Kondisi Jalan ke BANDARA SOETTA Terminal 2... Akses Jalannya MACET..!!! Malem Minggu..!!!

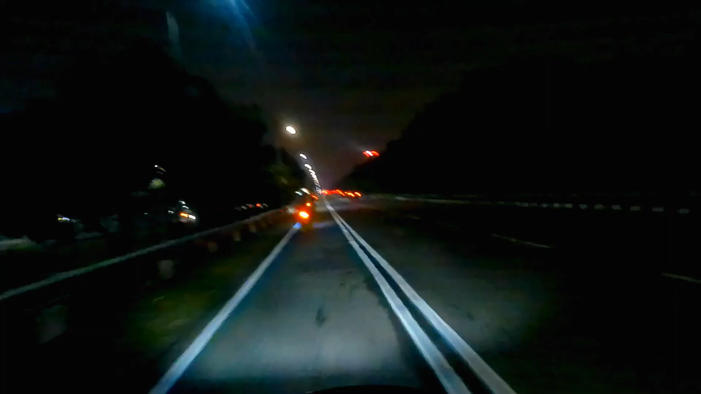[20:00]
Oke, teman-teman ya, tadi kita lewat terminal 1 ya. Bukan itu parkiran ya. Emang emang luas banget ya. Jadi kalau lu salah parkir ya PR juga lah.
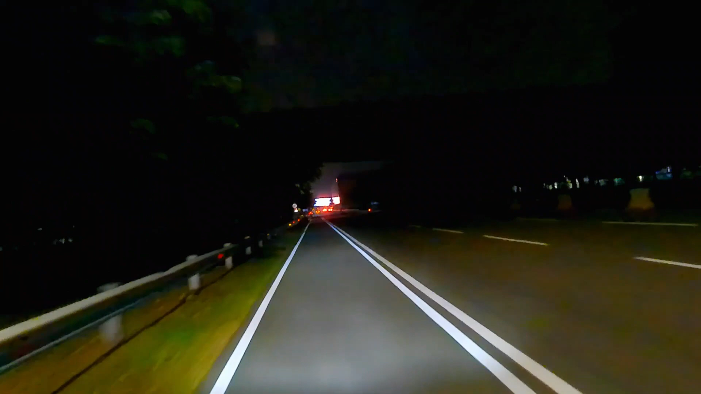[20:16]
Tapi ini kayaknya kok beda sih. Kayaknya di situ deh harusnya gua pas parkir ya. Anjing. Terbalik dong gua. Terminal 12. Ya elah. Kelewatan, coy. Ya. Lah.
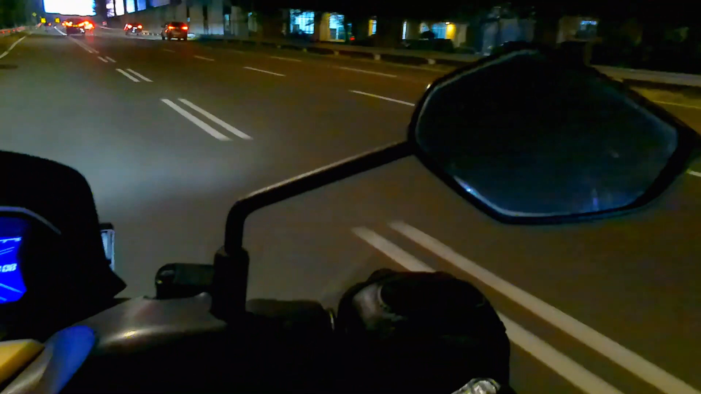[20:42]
Aduh. Muter mana gua?
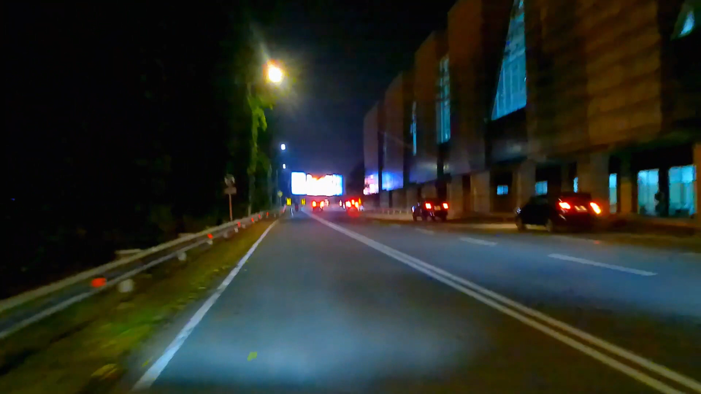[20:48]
Lewat lagi, Bro. Tadi bener perkiraannya. Ya, entah anjir biji. Kalau bisa muter balik lagi. Ya elah. Ah, terminal 2 tapi ini. Deng.
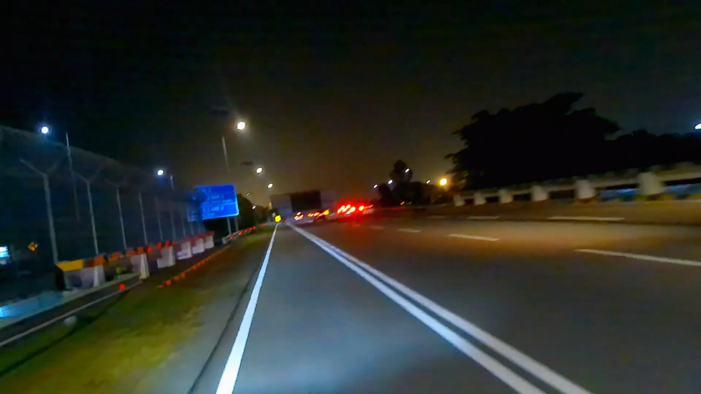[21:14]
Coba ya. Terminal 2 ya.
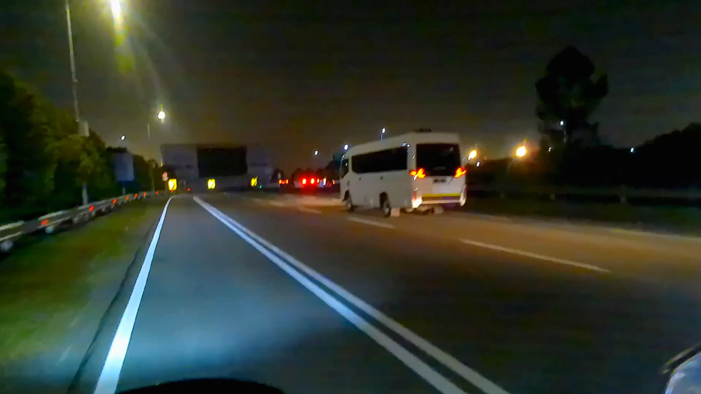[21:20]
Waktu adek terminal 1 sih. Coba nih.
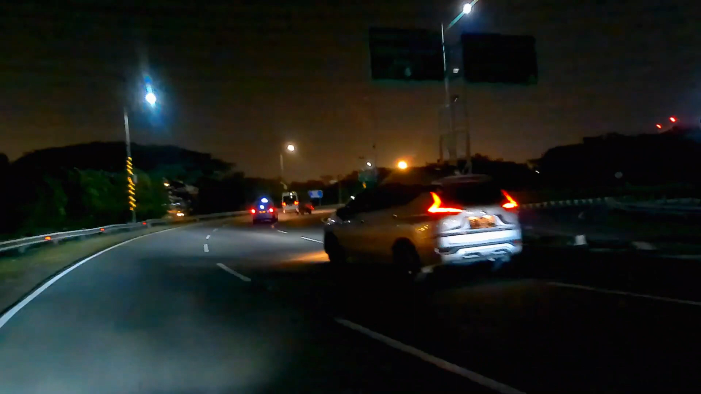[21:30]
Coba ya. Bener sih, emang kalau parkiran tadi terminal 1 ya, bukan terminal 2 ya.
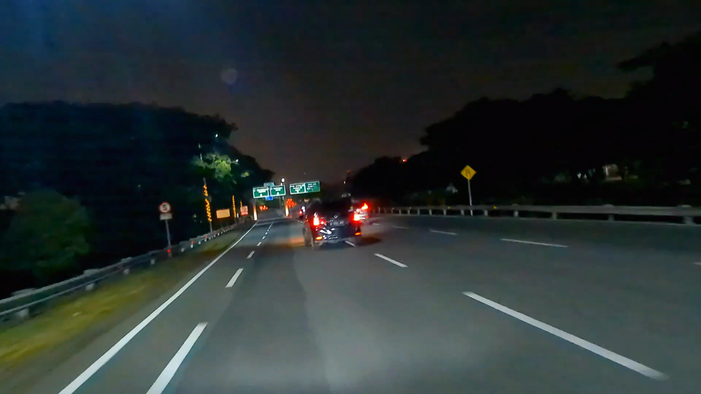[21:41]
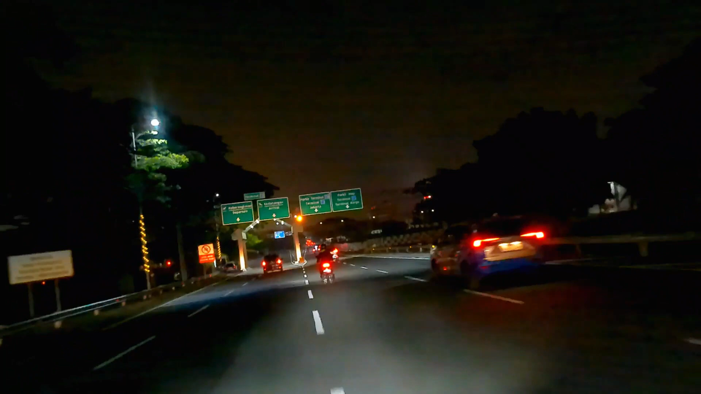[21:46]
Keberangkatan terminal 2. Oh, bukan ya. Ini parkir mobil ini nih, mobil nih ya.
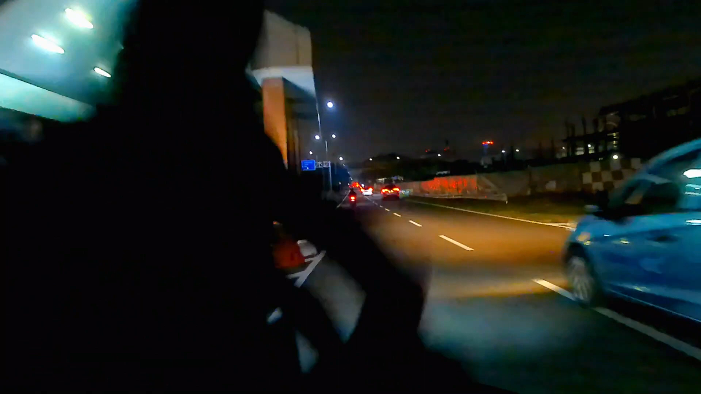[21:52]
Kedatangan parkir bis. Oke, motor nggak bisa lewat sini, mobil ya. Oh, ini di sini berarti nih. Kita ya, terminal 2.
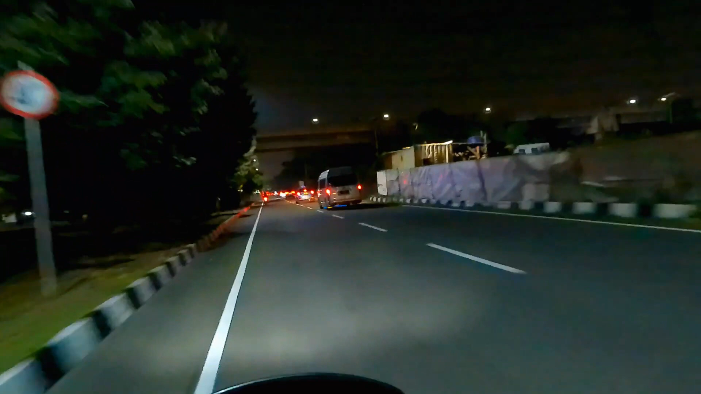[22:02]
Jauh ya, kalau salah parkir jauh banget ya. Kita ambil kiri dah. Aduh, terminal 2 nih. Ya bener deh, nggak nyasar gue deh. Cuman karena nyaru aja ya. Mana sih parkirnya ah? Biji onta.
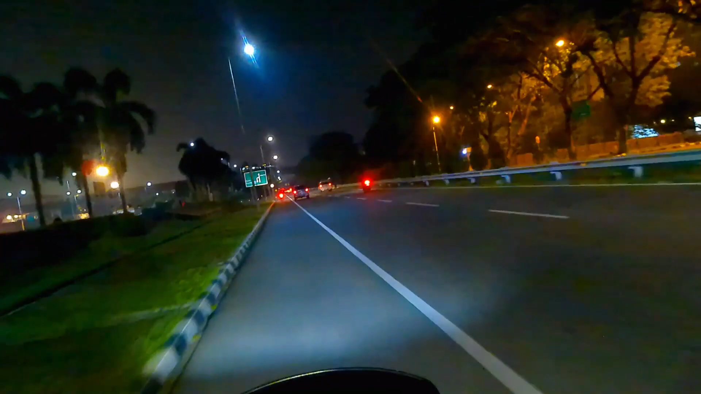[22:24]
Akhir. Ah, ini nih motor masuk nih. Kita masuk deh parkir terminal 2. Terus Jakarta. Ini nih.
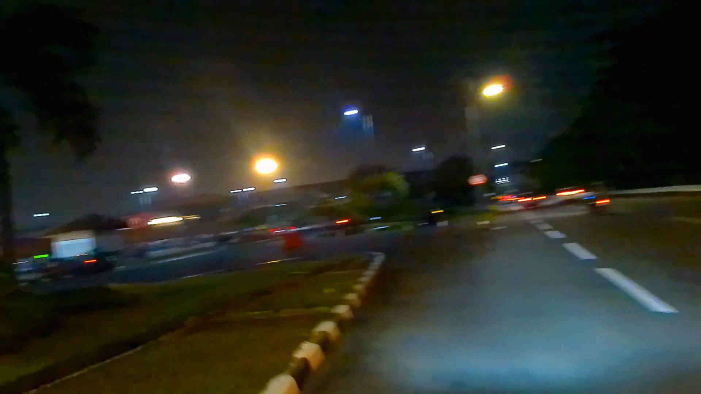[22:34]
Nah, ini nih parkir motor ada yang masuk, kita ikutin aja deh.
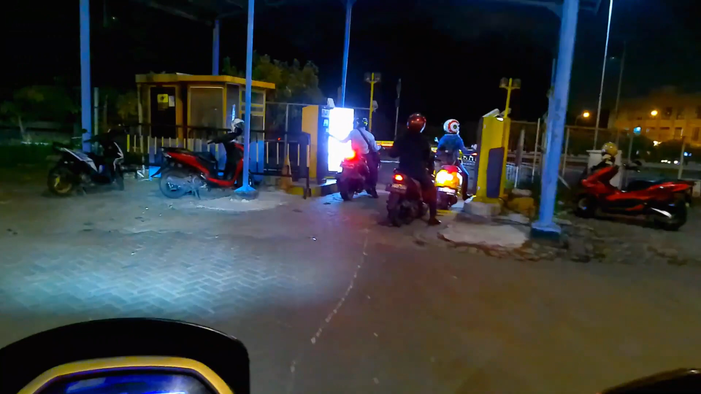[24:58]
Tuh motor 7.500 sekali oplet ya, 24 jam. ya.
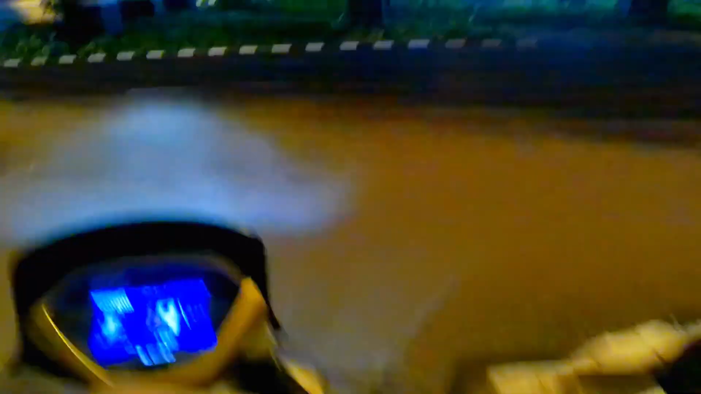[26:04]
Dan ternyata terminal 2 nih. Gua pikir gua salah ya.
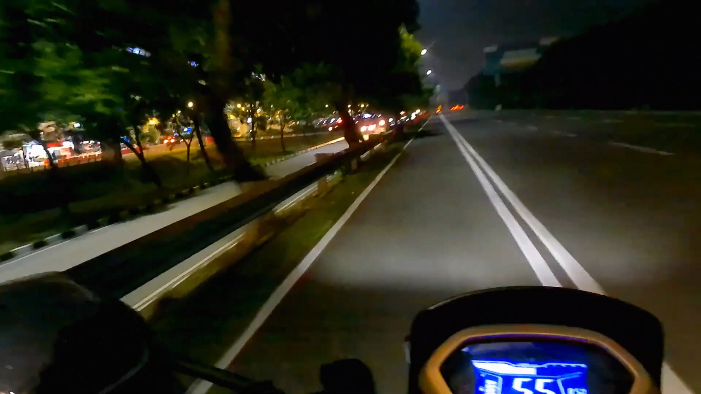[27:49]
Ini lu nggak bisa lawan arah ya, PR juga. Nah ini apa nih, shelter terminal 3 ini internasional ya.
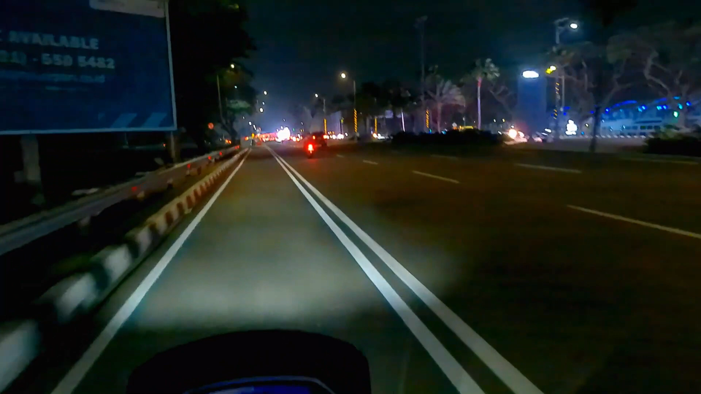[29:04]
Nggak tahu kalau muter kanan bisa nggak tuh. Gue sih belum pernah lihat ya. Tapi ini motor slot bawah nih. Atau aja lah, atau bisa muter sana motor itu, ada yang muter kanan. Tapi kalau muter sih bisa, harusnya kita ke jalur tadi ya, gue belum pernah coba.
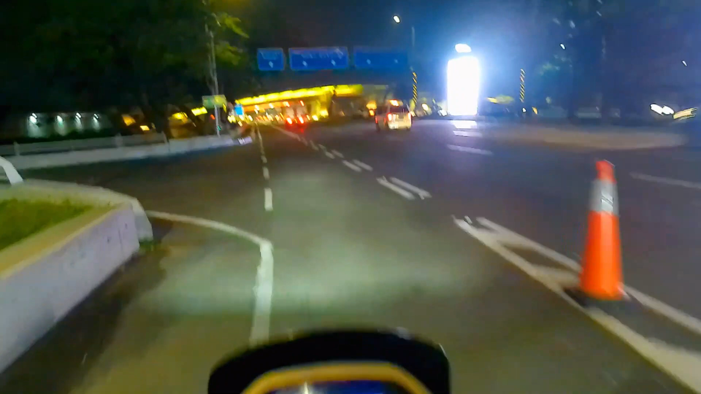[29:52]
Kalau jalan sini sih Robokor, gue kalau jalan lagi ya. Ya udahlah, lewat yang ada aja lah. Kita ikutin motor yang pada keluar aja. Jadi ya udahlah. Tuh, harus itu kalau terus Robokor kiri.
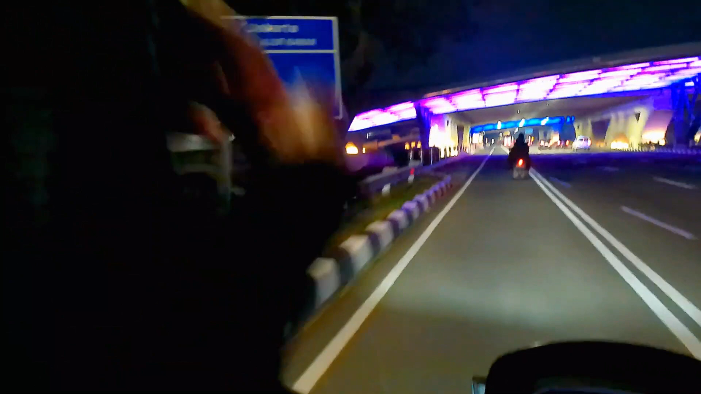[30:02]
Oke lah teman-teman ya. kita lanjutkan jalan kita dulu nih. Jadi ya kayaknya lewat situ kita.
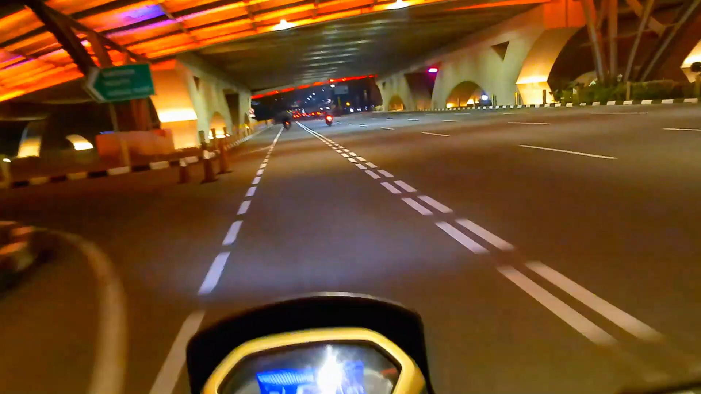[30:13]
Lewat kiri ya. Tapi itu bisa muter depan.
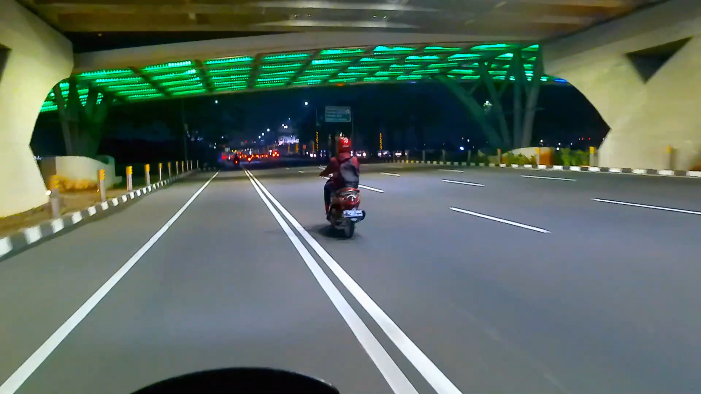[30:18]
Suwarna heliport terminal 1, 2, 3. Oh bisa muter deh. Ya anjing muter di sono. Kepet kita di kiri dong, nggak bisa dong. Langsung antem kanan, ya udahlah nggak bisa, udah temen-temen ya. Kalau terobok korek kita bisa sih lah parameter tadi, nanti kita pulang ya. Muter sana lagi coy.
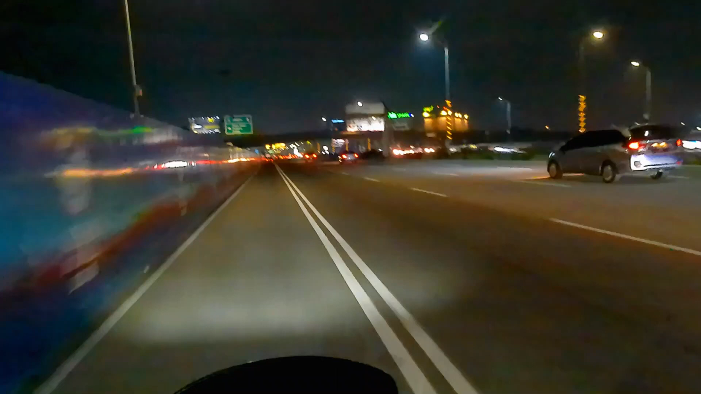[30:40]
Cuman ya udahlah kiri aja lah. Sebenarnya bisa ya. Tapi kalau harus ini langsung jalan tol, jadi lo nggak bisa lewat sana kalau motor ya.
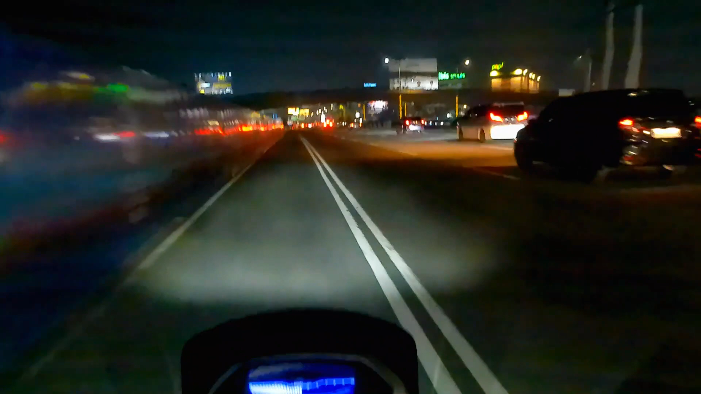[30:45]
Harus langsung keluar kiri ya. Kalau dari sana motor bisa nih tuh ke sana ya.
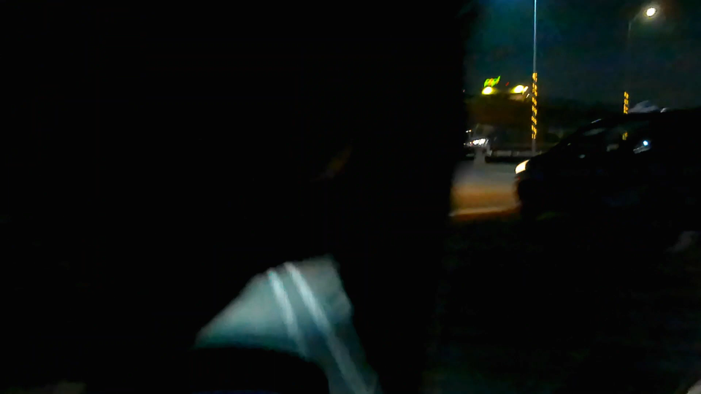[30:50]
Jalur berangkat ya, cuman ini karena ya udahlah.
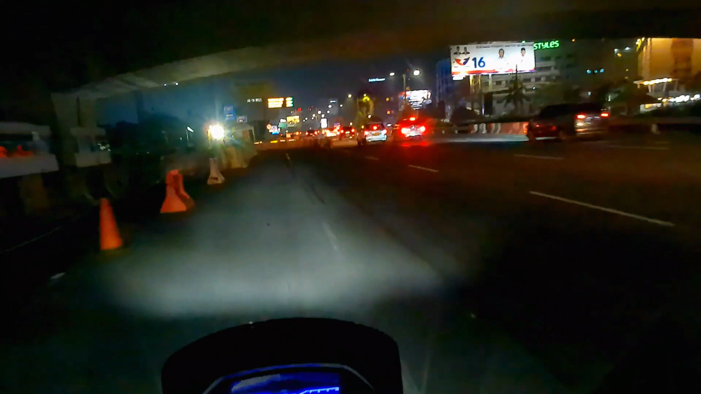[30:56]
Kita dari kiri ya kan lurus jalan tol nggak ada motor. Oke lah kita kiri lah teman-teman ya. Udah bokor deh, lo nggak mau ya.
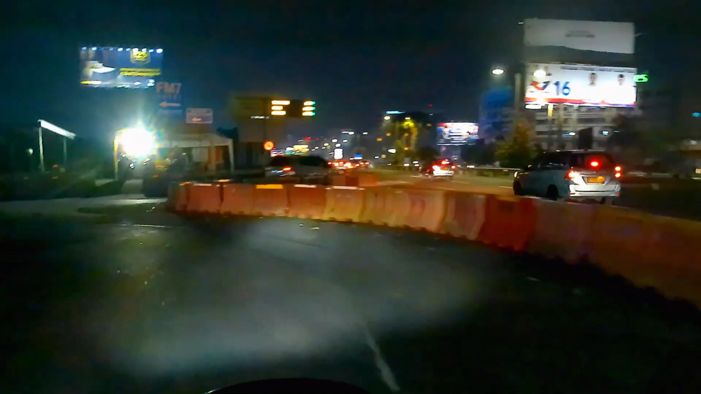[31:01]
Karena ya udah di sini mentok motor udah. Kalau tadi kita muter kanan tuh bisa tuh ya. Cuman kita di kiri posisinya nggak mungkin ya. Oke teman-teman kita lanjut ya. Pesan gue juga ini karena jalannya gelap-gelap ya. Kalau sebisa mungkin cepet aja bawa kendaraannya, nggak usah ya.
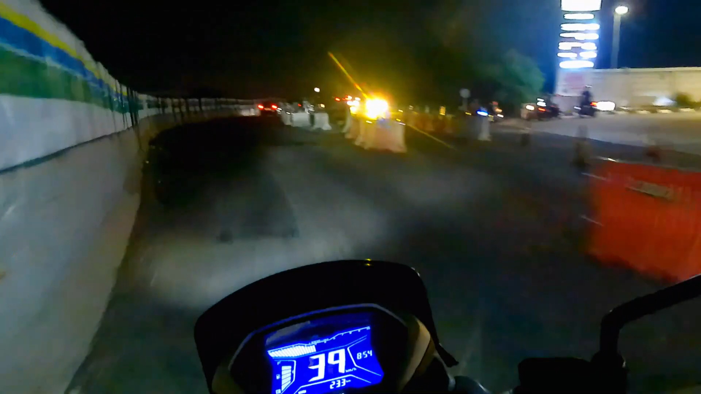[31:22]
Slow-slow kayak di mana gitu ya. Di sini juga mereka yang bawa kendaraan juga cepet-cepet juga. Tuh ya, walaupun naik connecting tetap kabut juga. Lu lihat tuh minim banget ya, penerangan ya. Kalau sore mah agak mendingan, nah ini tembus dadap ya coy. Di sini nih. Jadi mau ngamain nanti kita muter lewat itu lagi anjir tuh juga. Suwe banget. Mau kesempatan. Jadi kita muterin parameter lagi sekali lagi nih. Suwe, suwe.